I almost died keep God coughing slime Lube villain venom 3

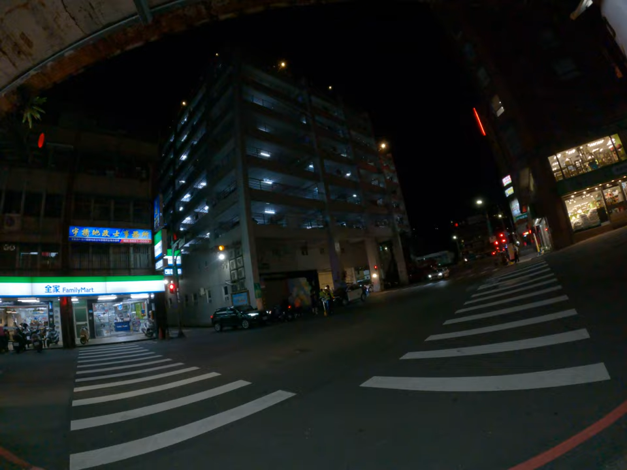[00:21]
What the fuck? Car. Just crash in front of the... What?